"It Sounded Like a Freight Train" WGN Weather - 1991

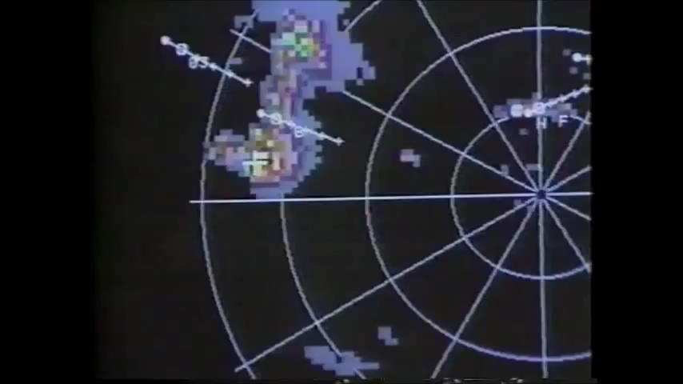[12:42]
Doppler radar systems will be installed nationwide as part of a sweeping reorganization of the National Weather Service.
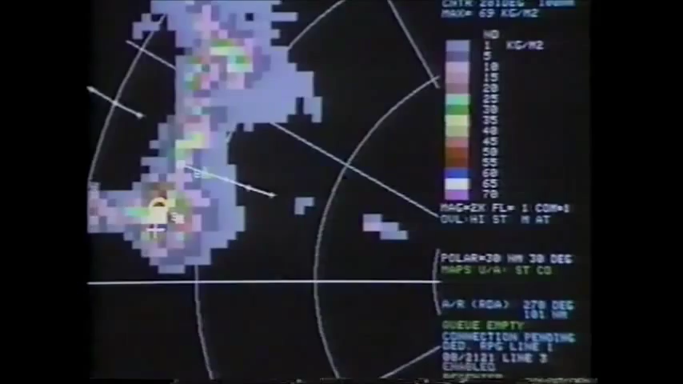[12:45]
Forecasters will have at their fingertips information which will help them issue warnings and watches more quickly and more efficiently.